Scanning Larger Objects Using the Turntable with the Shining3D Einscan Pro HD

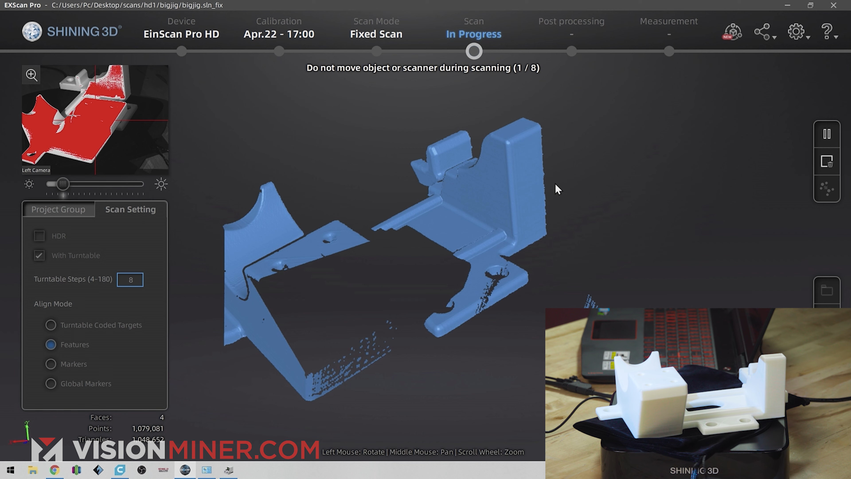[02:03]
Verified. We're getting a bunch of data.
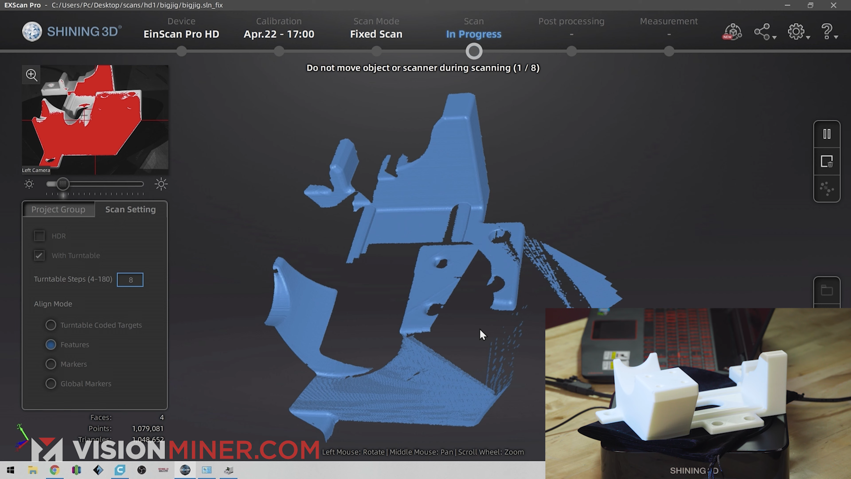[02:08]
What you'll see here is we probably had it a little bit too far or too close or too far from,
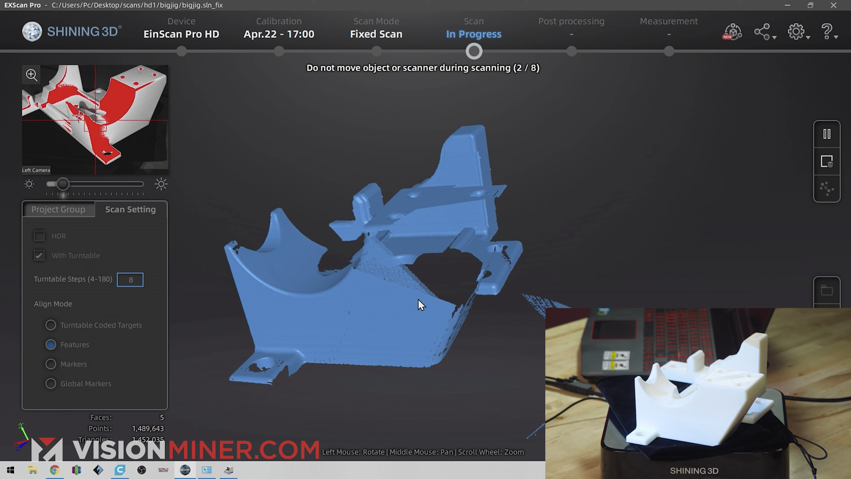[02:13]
this would be too close to the scanner. So it's got to be in that perfect, you know, foot to a foot and a half range.
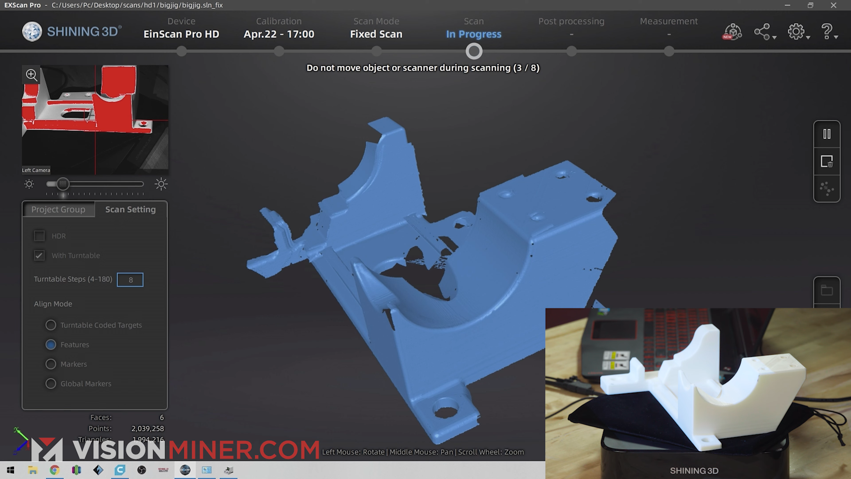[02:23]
So either it'll get that data on the next go around, or we'll just have to rescan that area.
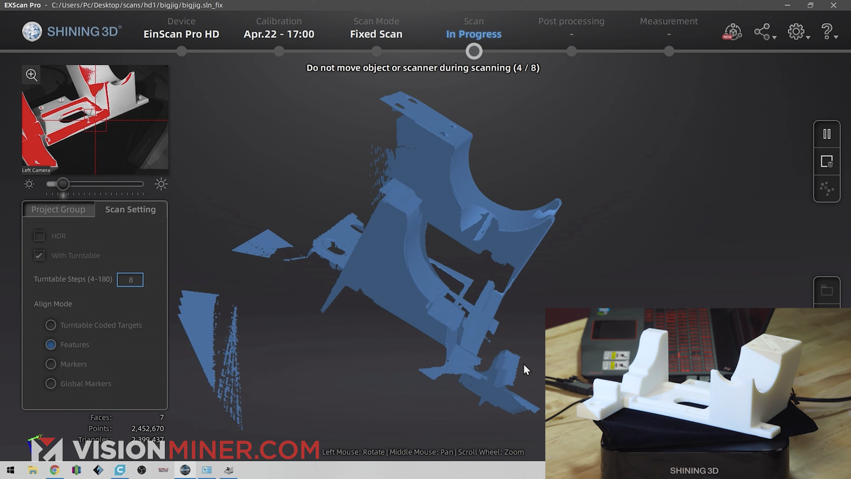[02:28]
Very nice.
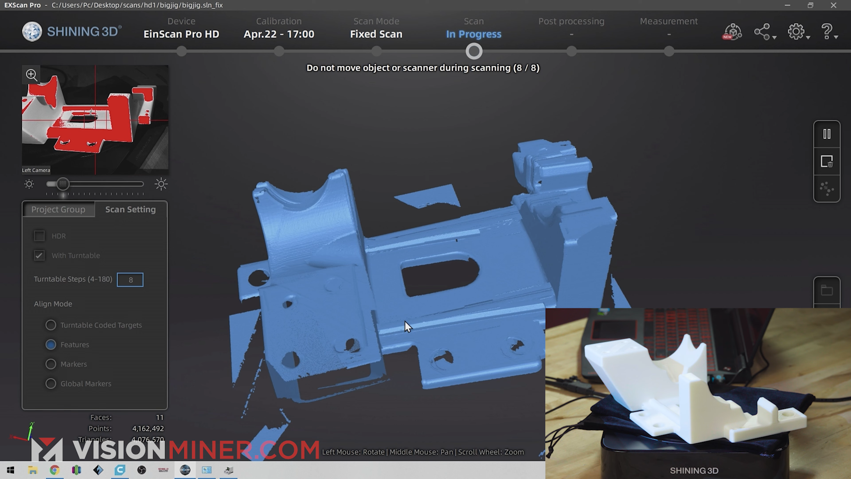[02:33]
Now in this preview mode, you'll see it doesn't look like things are lining upright, but don't worry.
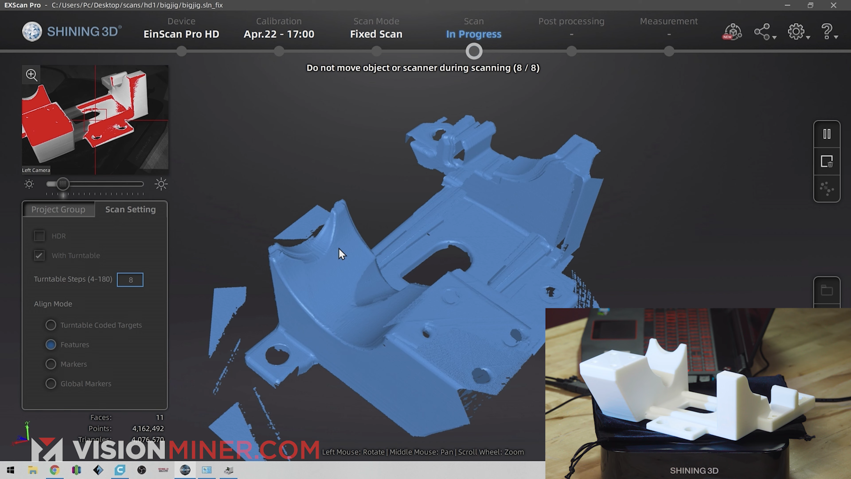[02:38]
That's just in the preview. It's going to sync up here in just a second, and it's going to line all that up and it's going to look just right.
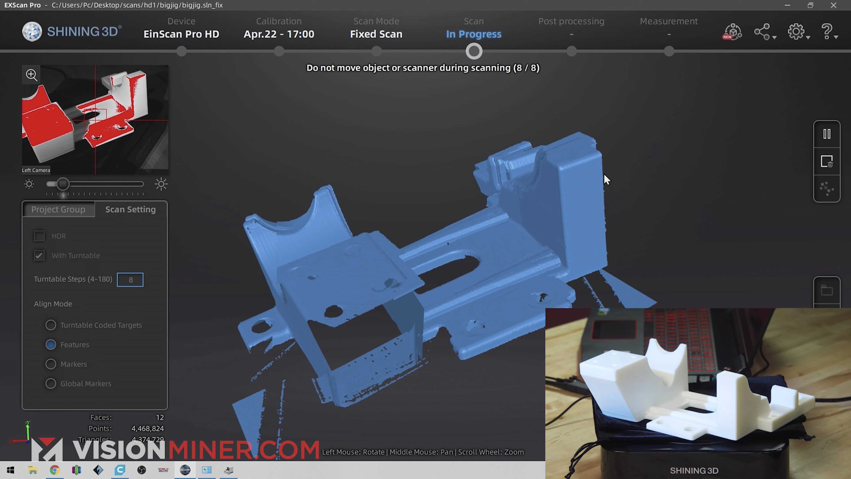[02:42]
There we go. Boom. Right there like that. Okay.
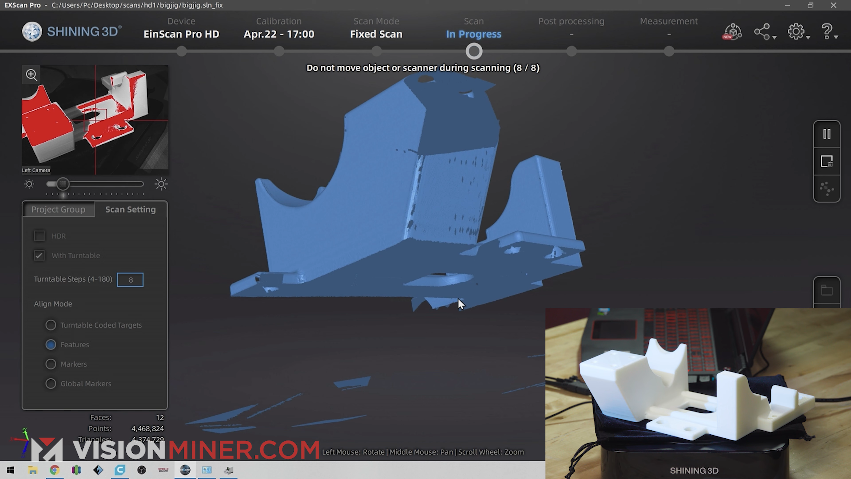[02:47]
So it looks like we're missing that front part. There we go. And it looks like we missed a little bit on there.
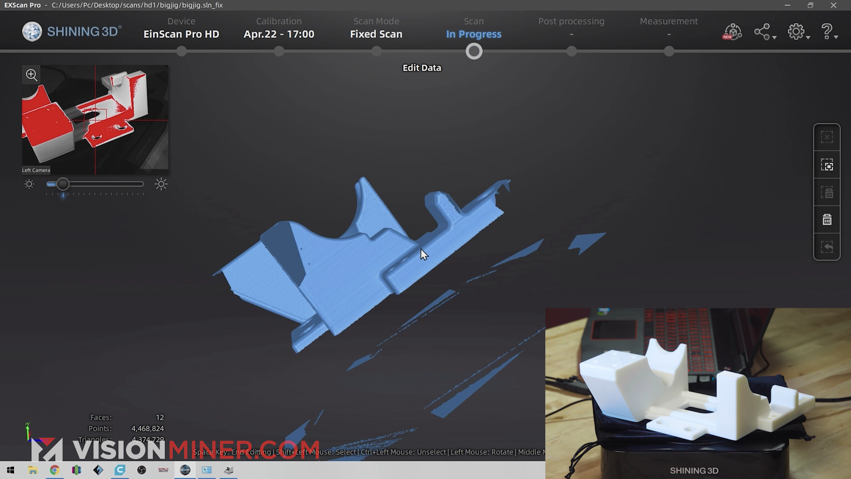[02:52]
So it is too close to the scanner. And then same with this, this little part right there. So if I just moved the scanner away a little bit and redo this scan, it should work just about right.
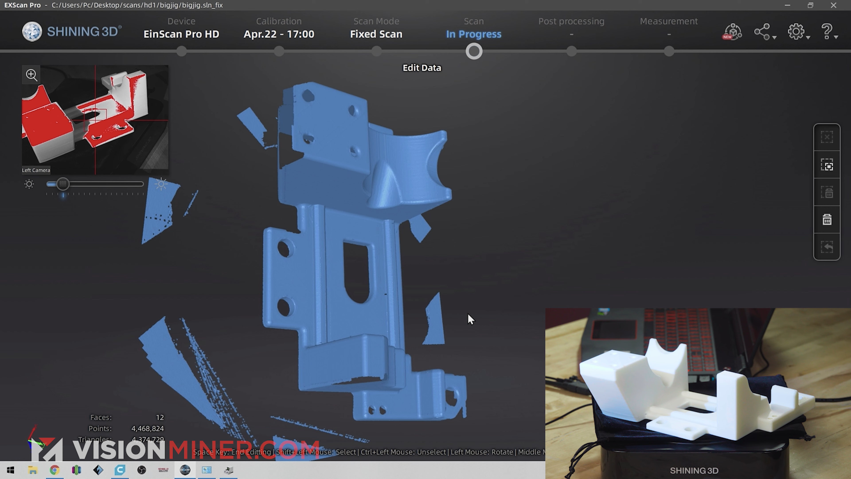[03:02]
So I'm going to keep this data. I'm actually going to go hold shift, select my part with the good data,
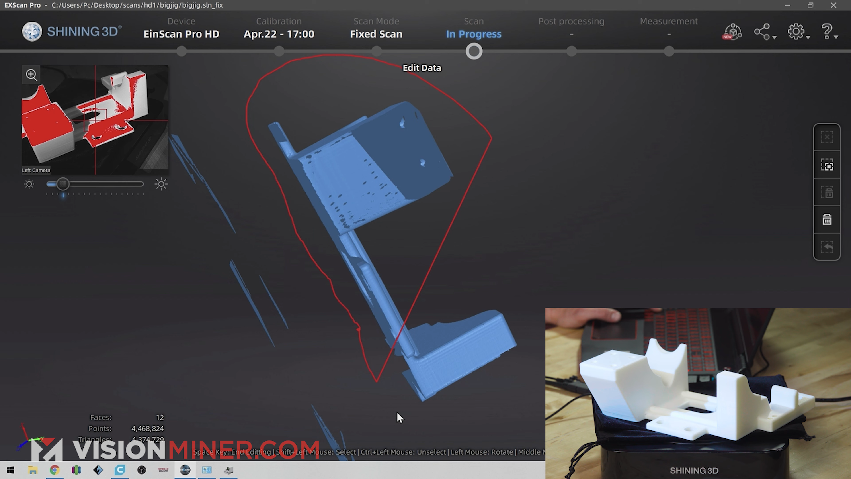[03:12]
revert and delete selected data.
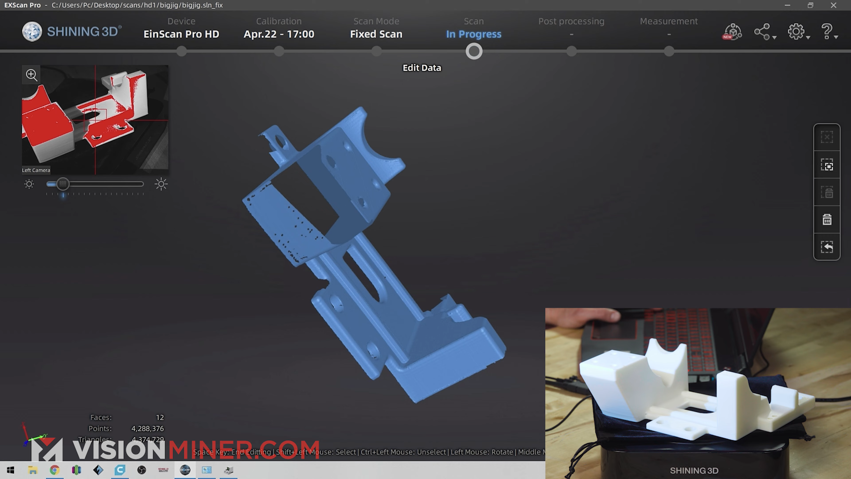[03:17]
Okay, apply edit. So now I'm just going to scoot this back like four inches or so.
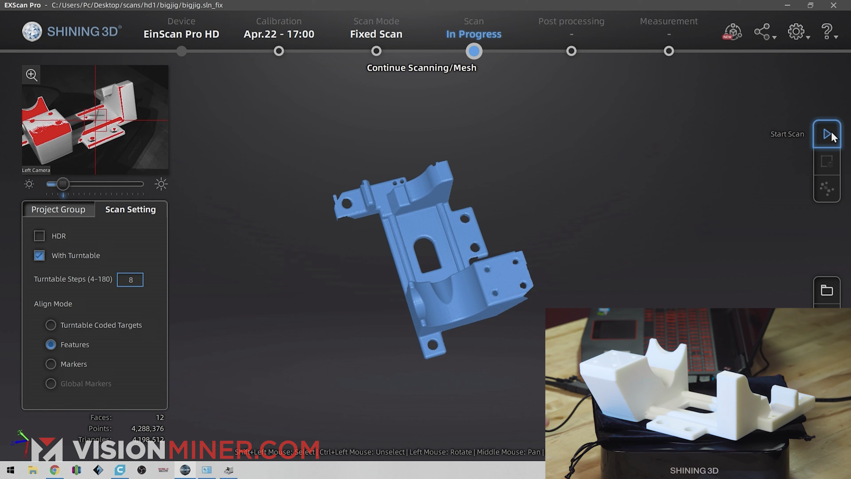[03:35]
I'm just going to hit go again, let it do its thing.
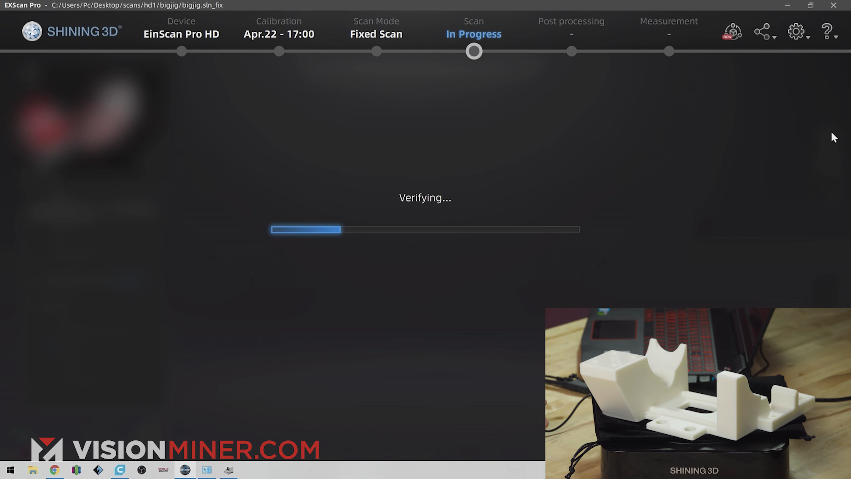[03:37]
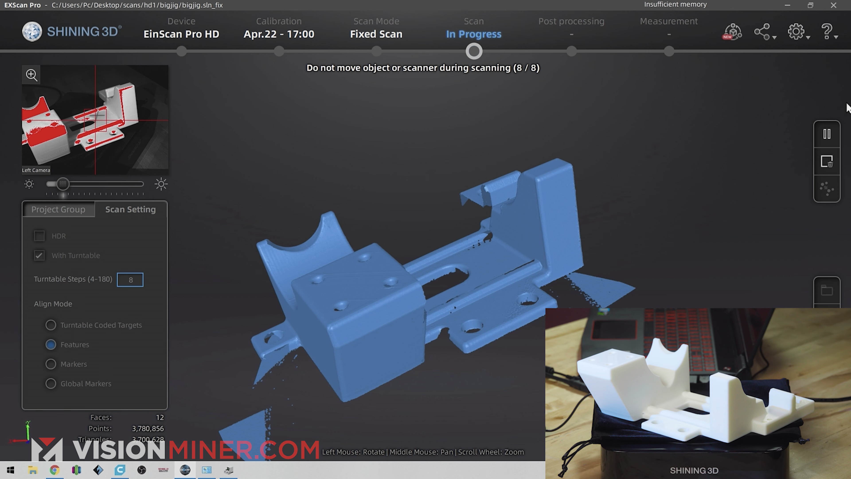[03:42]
All right. So there we go. We've got the scan data. We got that corner that we missed on the last one.
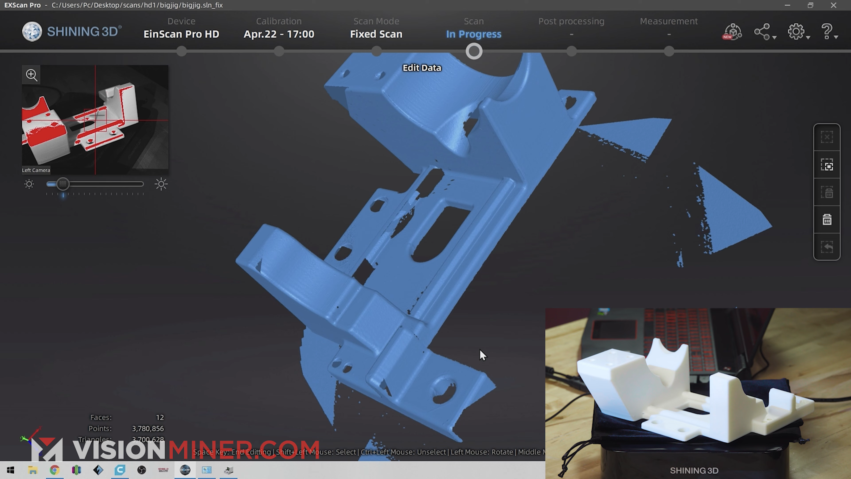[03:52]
Got some other stuff over here. So let's just select the stuff we want.
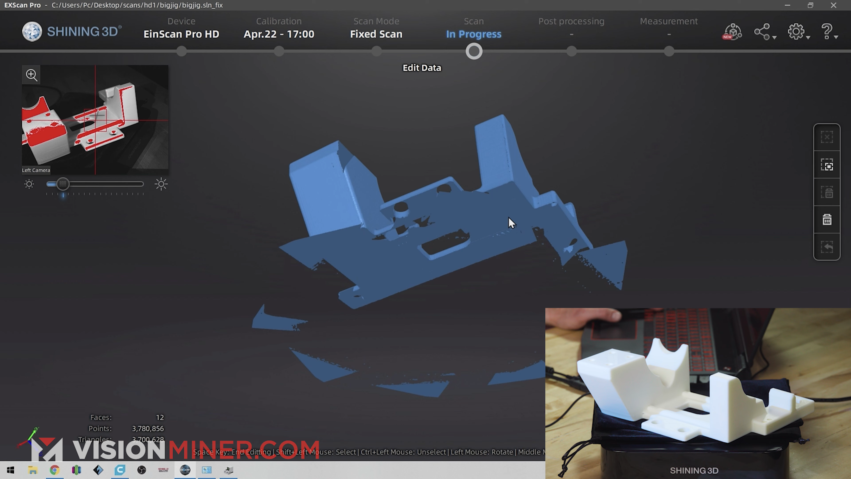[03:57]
Or I technically could just select the stuff that I don't want right there. I'm just going to delete that hit apply edit.
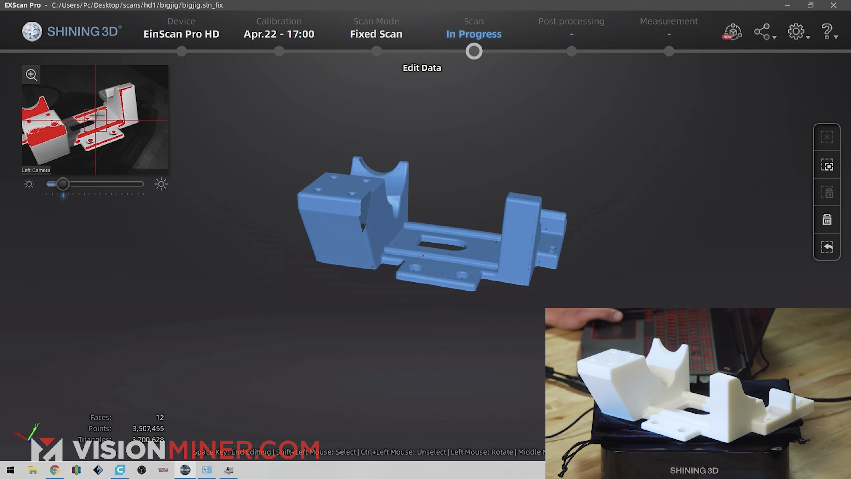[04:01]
And then we're going to look the two different scan groups to see which has more data and what data we're missing.